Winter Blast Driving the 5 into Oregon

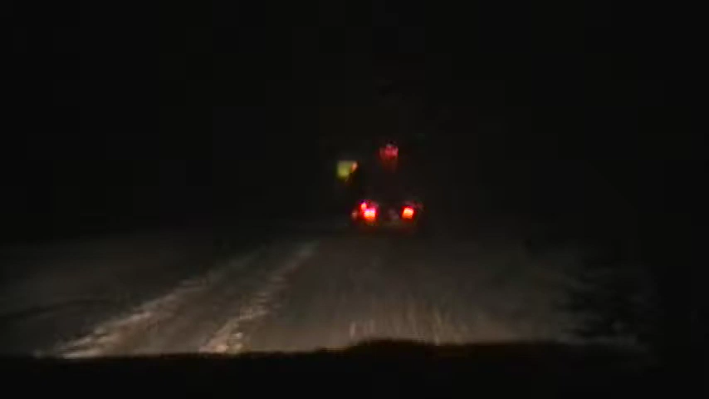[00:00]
So, this is the weather we're driving in. Oh my god. Can you see that sign way up there? That's only about 20 feet in front of us. And we can barely see it. We're cruising at 20, 25, 30 miles an hour. And as you can see, the ground is thick with snow. Yeah! It's like a whiteout. Oh wait, there's lights. We can see a little bit further now with the lights.